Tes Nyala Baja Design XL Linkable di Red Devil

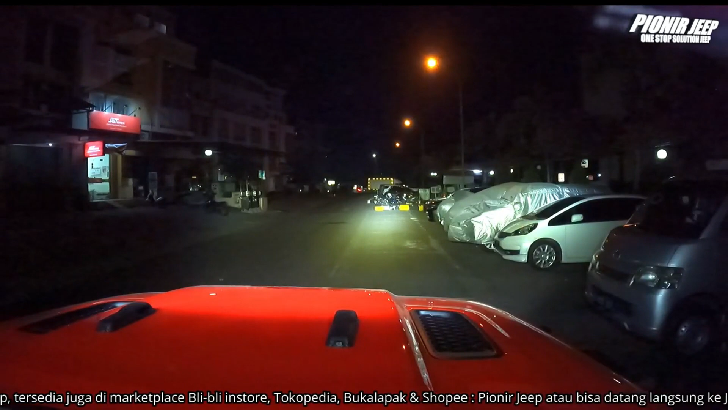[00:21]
Nah, jauh banget kan bedanya dari Squadron Sport yang aku tembak tadi. Jadi, dia tuh fokus ke titik tengah, kalian bisa lihat nanti aku tandain juga, ke titik tengah, tapi untuk ke depannya itu masih ada cahaya, sahabat Jeep. Jadi, jaraknya, karena ini combo 3 juga, combo driving di zona 3 atau zona 4, dan titiknya kalian bisa lihat sebenernya tuh sampai jalanan, sahabat Jeep. Cuman namanya cahaya, aku bisa bilang, itu membias. Dan ini, karena settingannya, settingan masih standar,
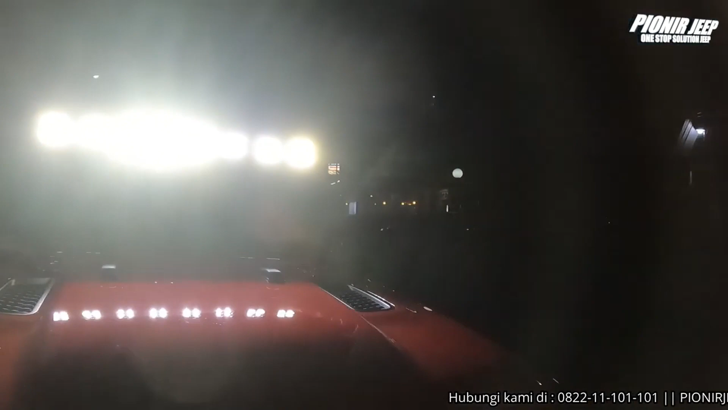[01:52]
Jadi, cahayanya emang bener-bener terang, dan kalau bisa lihat kan, sampai ke jalanan.